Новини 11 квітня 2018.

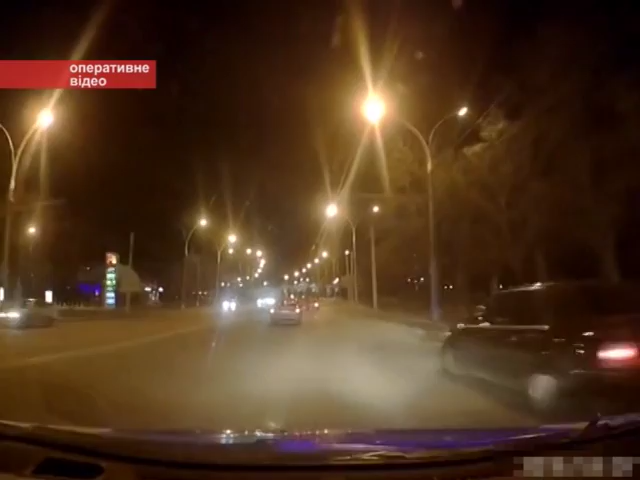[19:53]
Водій Мерседес Бенц рухався з проспекту Лушпе. Патрульні подали вимогу про зупинку, але він її проігнорував і на шаленій швидкості виїхав на вулицю Харківську. Чоловіка переслідували одразу кілька екіпажів патрульних. Коли нас догнали, він полишив автівку і кинувся на втюки.